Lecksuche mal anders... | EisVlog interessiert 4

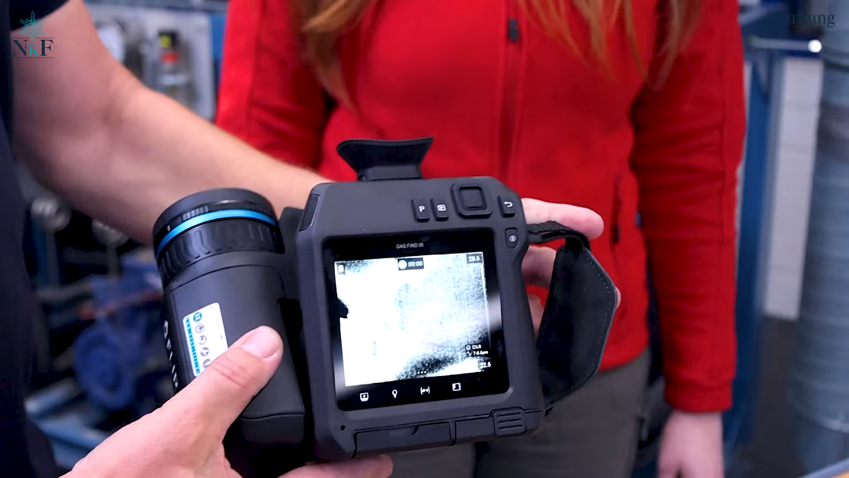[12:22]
Wir machen das einfach mal nochmal neu. Ich gucke nochmal, wo ich den Punkt finde. Also wir haben hier einmal den Mode und dann haben wir den Mode.
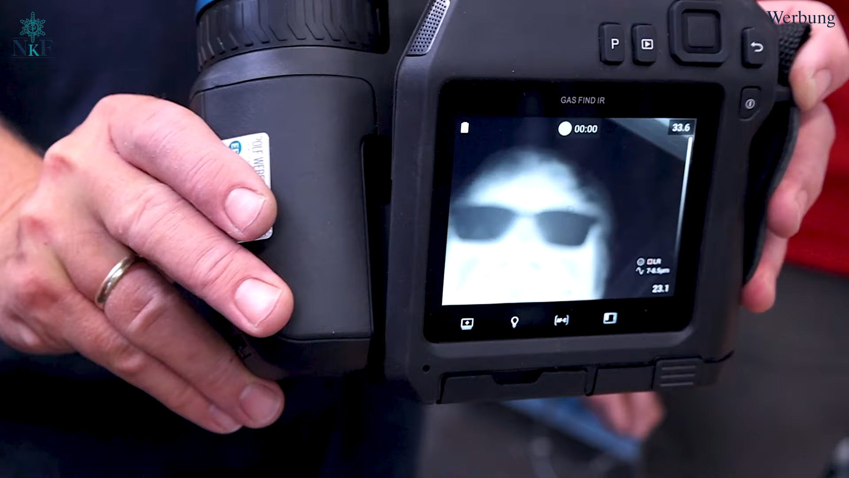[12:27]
Ja, hast du noch hier umgeschaltet? Warte.
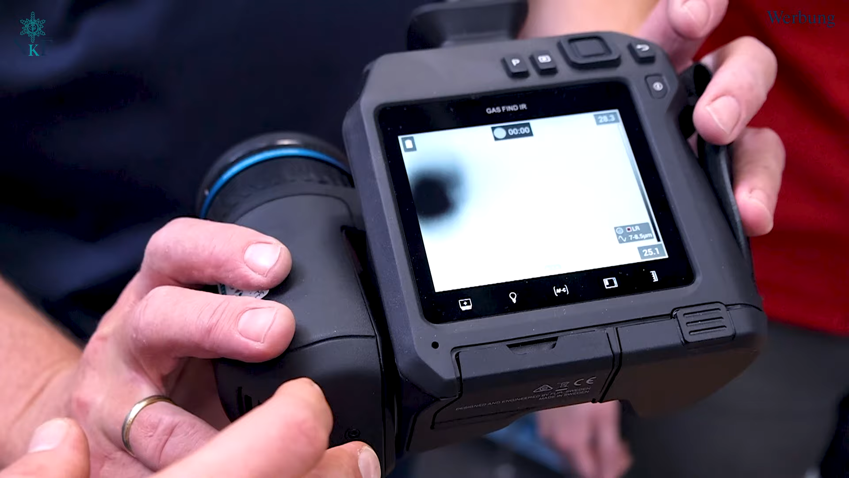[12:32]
Jetzt ist es ein bisschen im normalen Modus. Ich muss aber mal erstmal fokussieren. Na, mal fokussiert immer hier so, dass du mich schön gut sehen kannst.
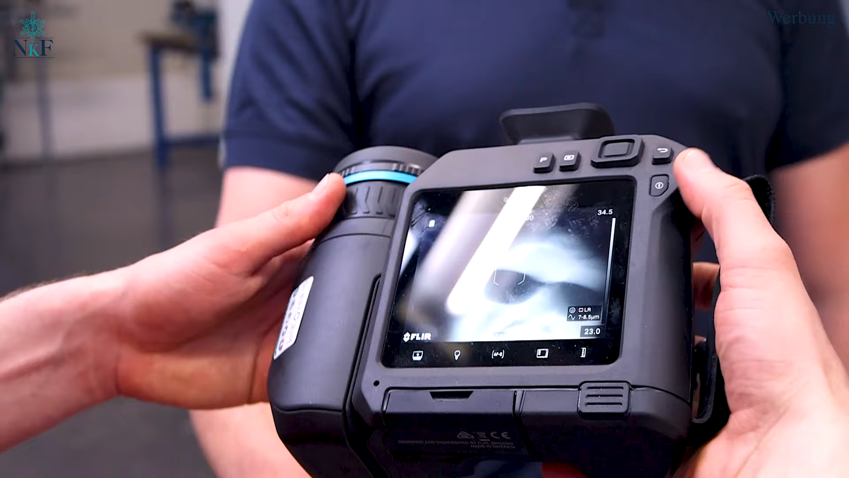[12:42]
Fokussieren wir hier. Der obere Knopf, genau. Okay, genau. Jetzt habe ich dich fokussiert und genau, dieser Knopf wird von normal auf High Sensitive. Ah, okay.
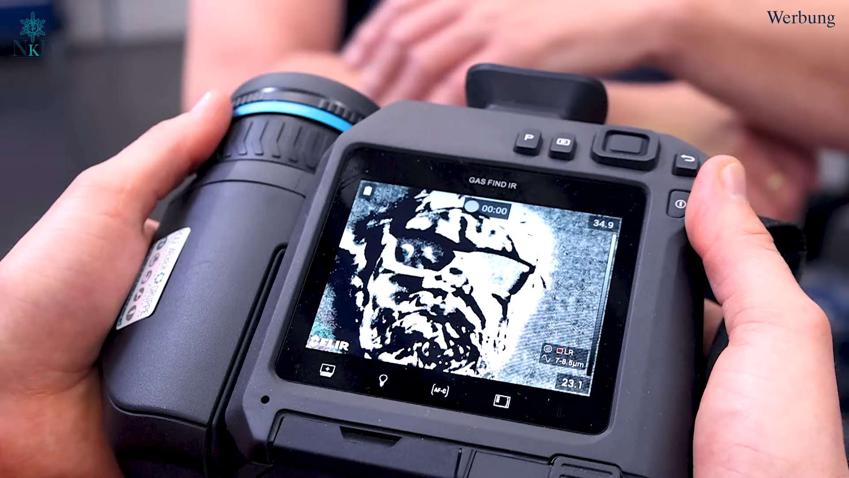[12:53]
Und bei High Sensitive ist wichtig, dass die Kamera wirklich in der Hand liegt und dass man ein bisschen in Bewegung bleibt. Davon lebt dieses High Sensitive, also nur ganz bisschen wackeln oder so. Ja, da wäre Stativarbeit schwierig, weil das so eine Bildüberlagerung ist. Also es wird halt wesentlich intensiver. Jetzt kann man hier natürlich nichts sehen, weil ich habe keinen Kühlmittel in mir oder sowas. Ne? Echt? Also, nee. Hätte ich jetzt eine CO2-Kamera, könnte man das sehen.
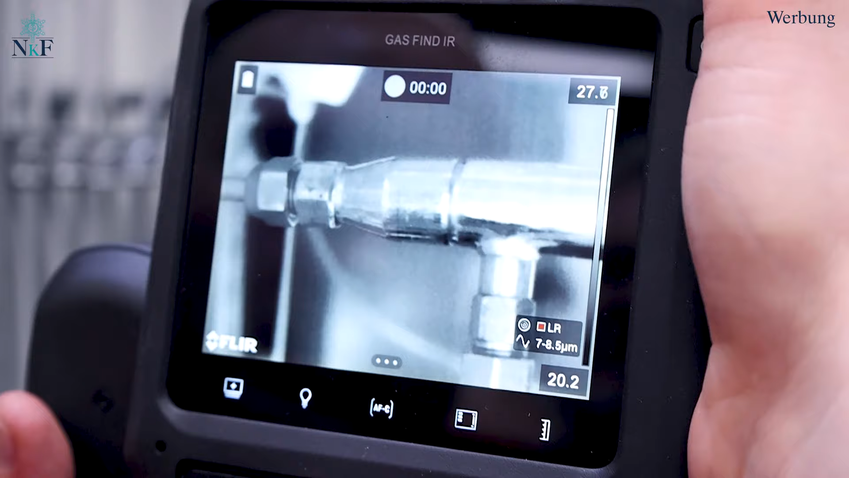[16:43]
Nee, das ist ein richtiges, normales Infrarotbild. Echt? Kann, ja. Donnerwetter.
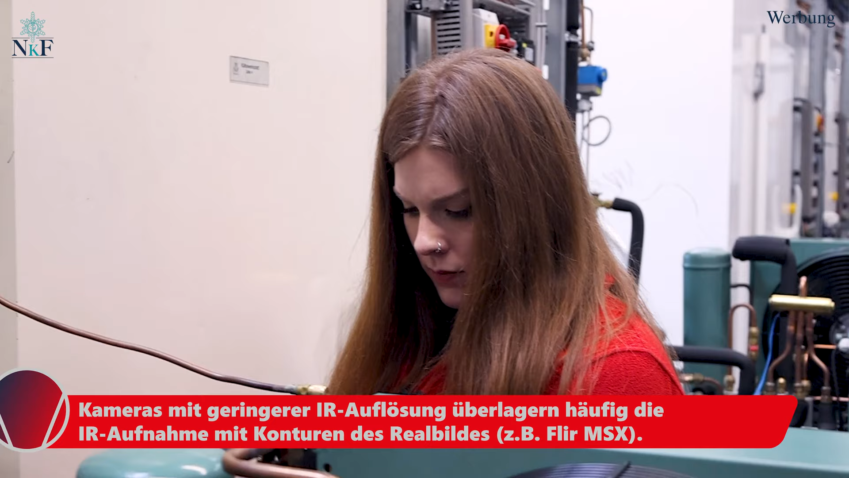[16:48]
Ich kann aber das natürlich umstellen, dass die auch normales Video macht.
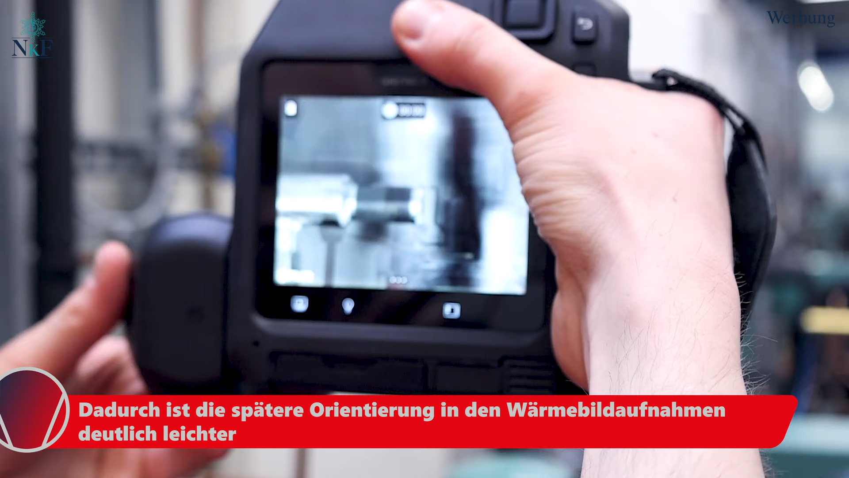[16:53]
Das heißt, bei der Videoaufzeichnung habe ich sogar den Vorteil, dass ich wechseln kann zwischen Infrarot und Normalvideo.
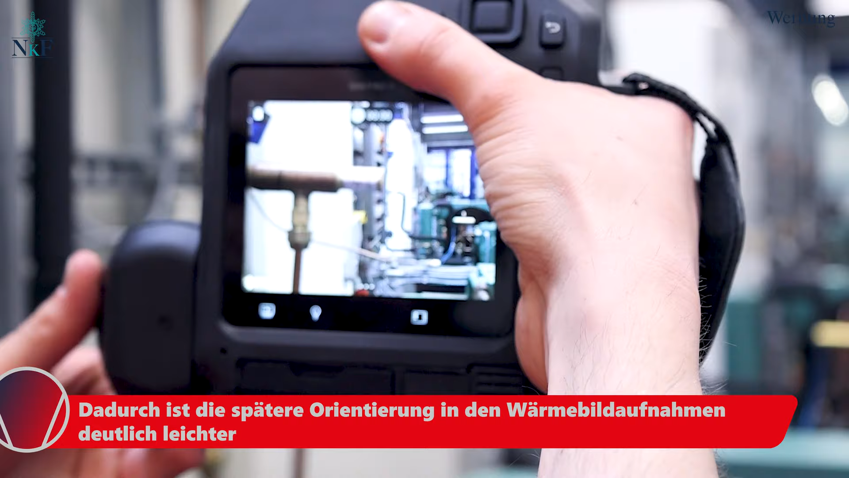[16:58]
Das heißt, wenn ich eine Anlage begehe, ich hatte das ja kürzlich in Nordhessen, in einer Hotelanlage,
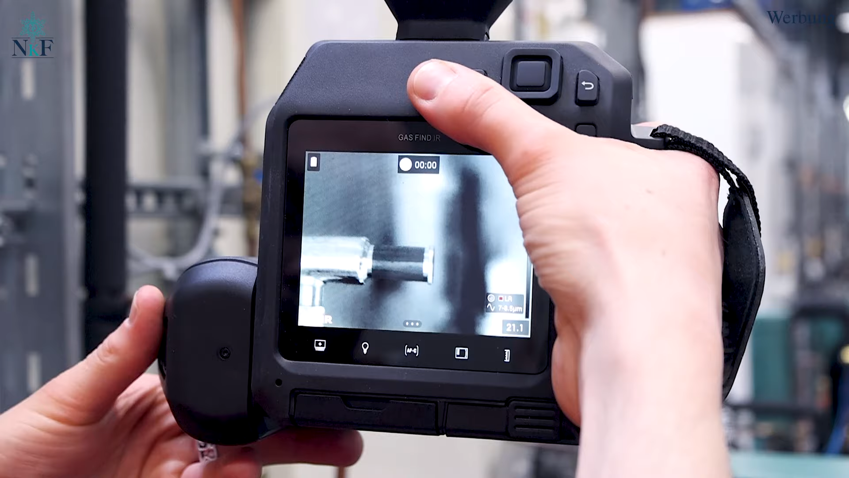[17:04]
da haben wir die Anlage uns angeschaut und zwischendurch immer ein Realvideo mit eingespielt. Das geht per Knopfdruck. Mhm.
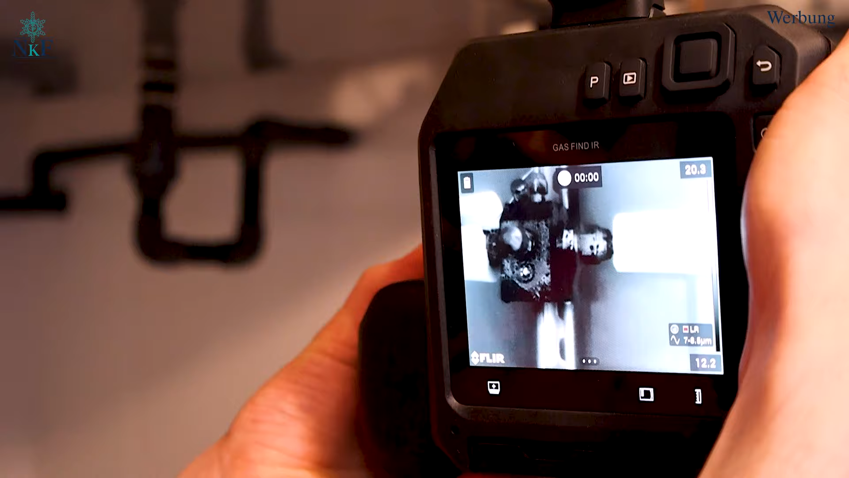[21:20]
Wahnsinn. Hier sieht man, da ist eine Verschraubung undicht.
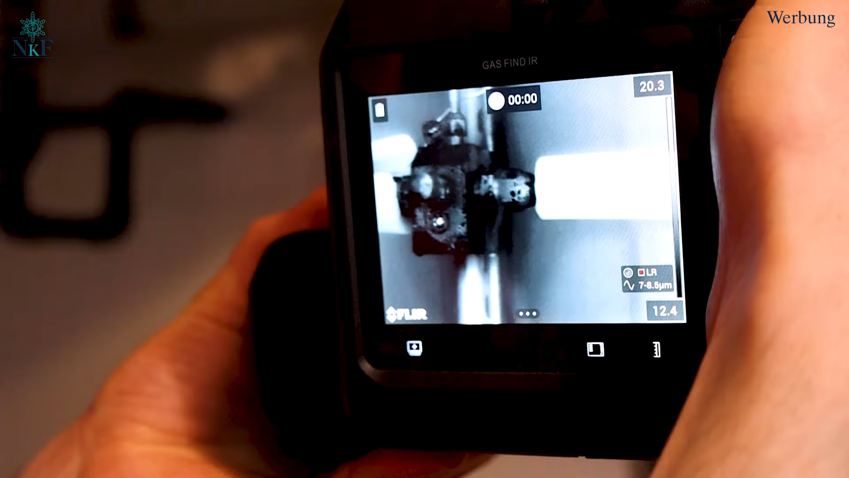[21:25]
Krass, das ist jetzt High-Sensitive Mode.